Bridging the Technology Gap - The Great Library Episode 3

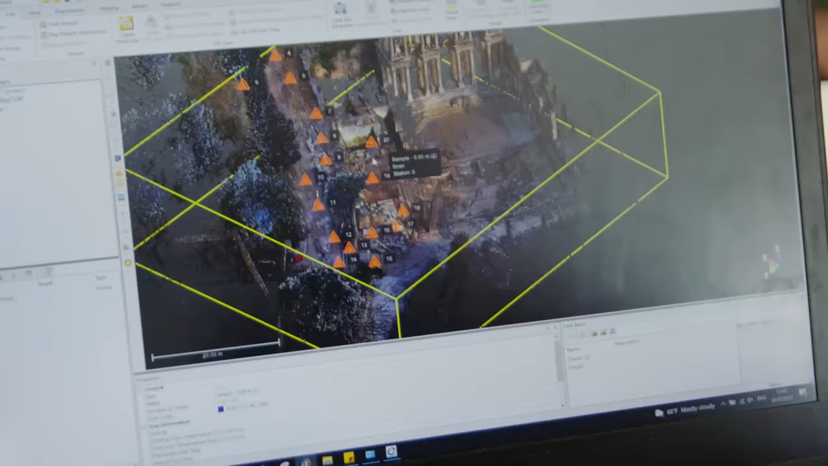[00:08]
the Ancient Library of Celsus in Ephesus,
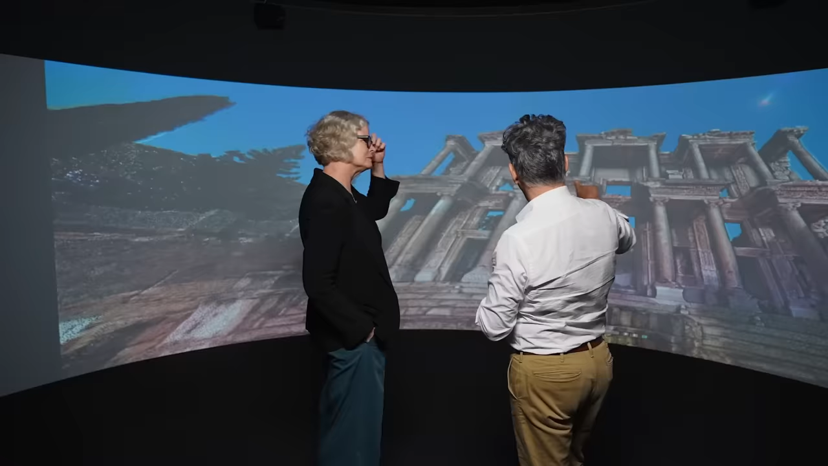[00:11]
from reality into a virtual conceptual space where our architects start building their vision.
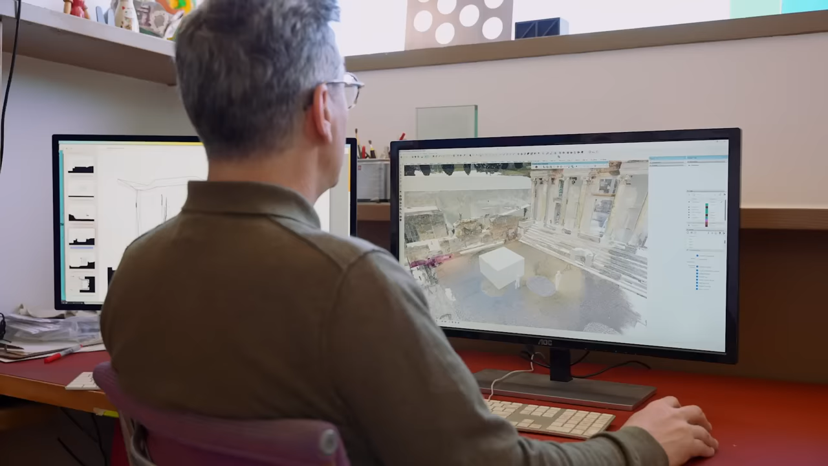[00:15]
In this episode,
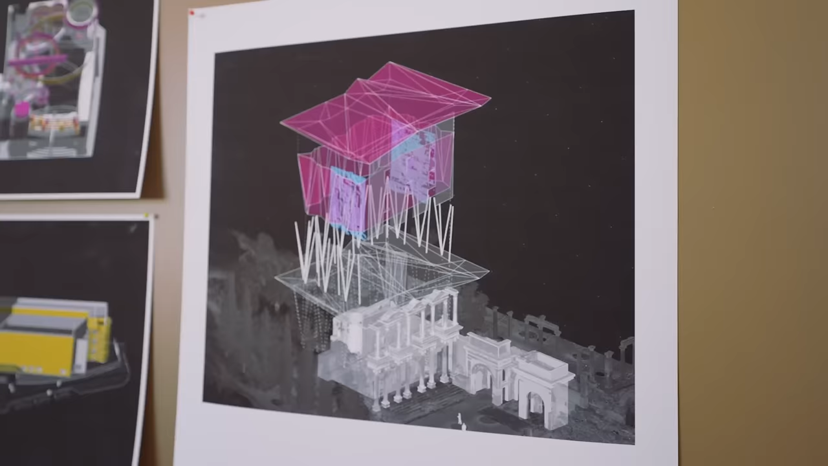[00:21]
Frank and Julie refine their conceptual model and present this onto the project